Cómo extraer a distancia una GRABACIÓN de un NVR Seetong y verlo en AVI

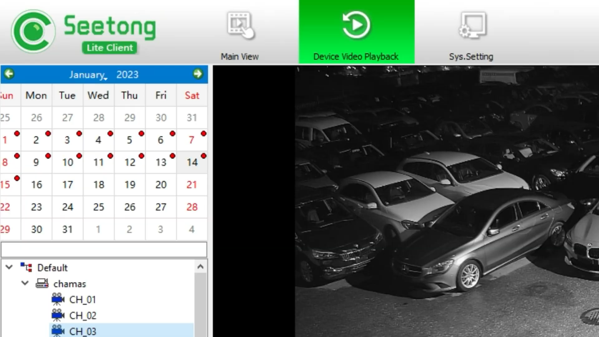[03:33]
grabaciones yo en la parte superior si puedes ver tengo marcado con rojo el mes de enero pero esto ocurrió el día 24 de diciembre y está completamente grabado ahí lo señalo el día 24 y en la barra de tiempo en la parte de abajo me está señalando las grabaciones disponibles esto ocurrido sobre las 6 de la mañana ahí lo tengo ya localizado son las 6 con 23 minutos